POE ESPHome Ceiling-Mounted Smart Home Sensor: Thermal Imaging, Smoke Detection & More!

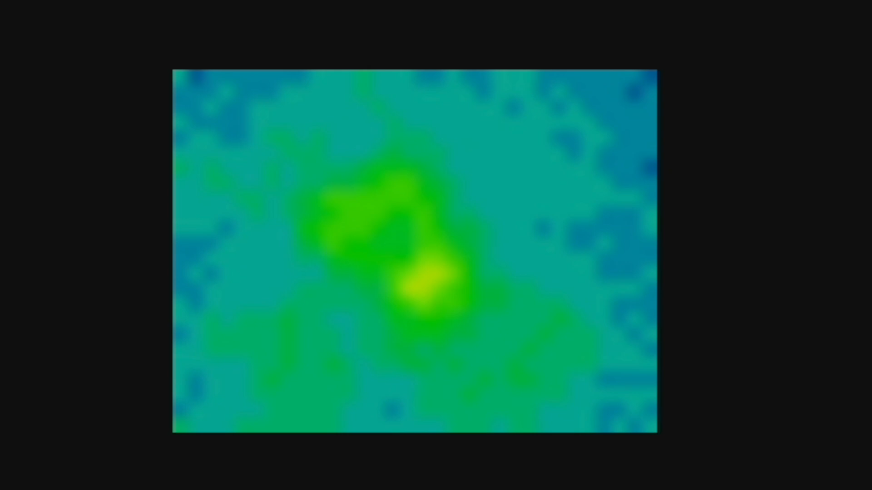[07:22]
So now you see me coming into the room. Now I'm exactly below the sensor. And I'm holding the MacBook. Now I continue to walk away from the sensor. Okay, let's go into the other direction.
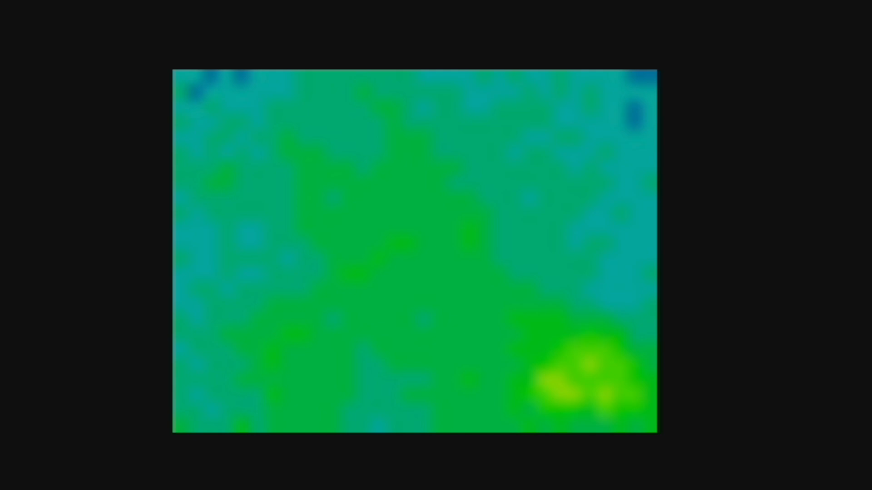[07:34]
So I come in. Below the sensor. And away. Isn't that cool? I really like it.